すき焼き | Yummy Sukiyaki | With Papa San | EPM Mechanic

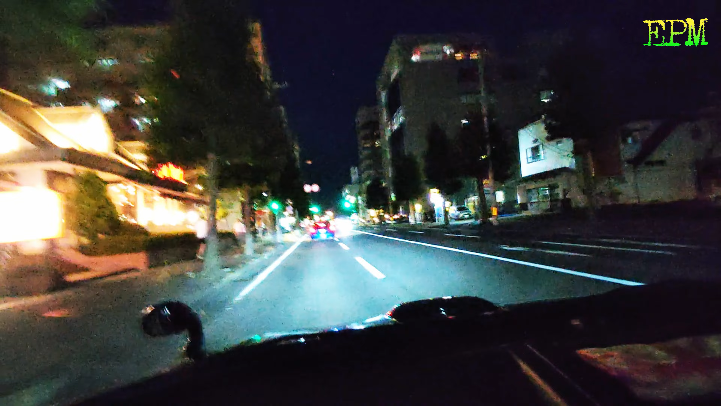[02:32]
スキーヤ ロイヤルハゲとスキーヤ あれか、オレンジのかな。 オレンジの 向こうはスキーヤ。 吉野屋だよ。 ここは違うでしょ。 違うです。あれあれじゃない。 俺 見えねえから見えてないから。
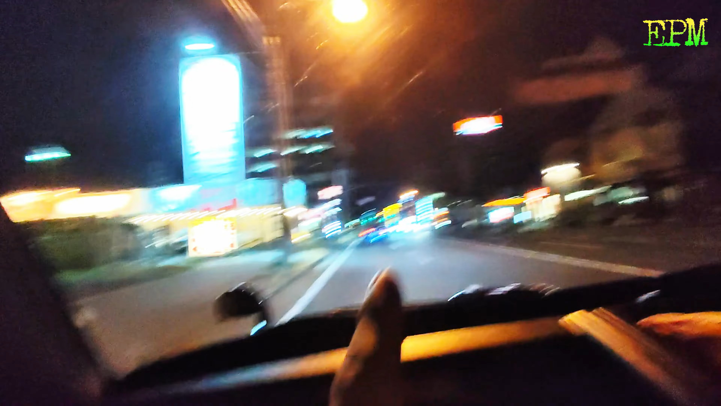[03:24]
もうちょいラーメン。 ラーメンでしょ。 うん。 え、 あ、あれか、 あれか、元前。 え、 専用レーンが 右 左 です。もう信号の角前。 赤と？ うん。 はい。